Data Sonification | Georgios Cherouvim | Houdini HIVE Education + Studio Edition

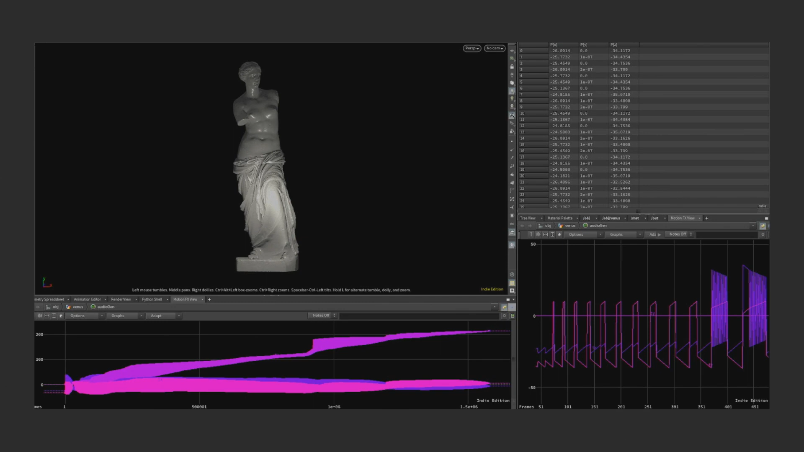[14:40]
which means that on every frame of my animation, I have to take 1,600 points and do this manipulation and send them to the sound card to listen what it sounds like. So that's kind of like a little bit of theory. Now I'm going to show you the first project that I did having this sort of like question in mind, how an object sounds like.